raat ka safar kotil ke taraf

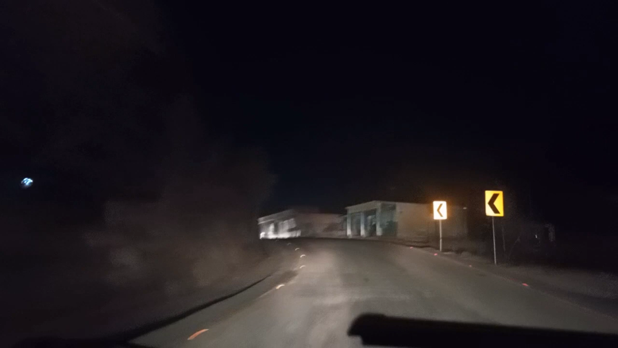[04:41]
उस तो बाद एक गल होनी है रोड नहीं अवाम खिदमत करी चुकनी है अवाम तक है साइडों पर साइन बोर्ड लगे हुए बस गए लोग पट्टीदार राजी घर ही नहीं जाने
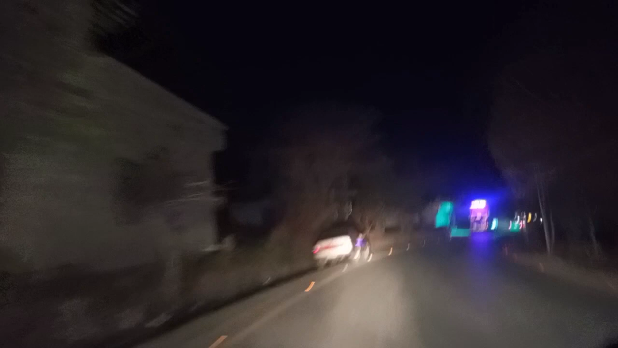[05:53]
जनाब तकी सकने ट्रक पुठे पासा खलाया वाने ऐसा उत तके जी राय साहब तके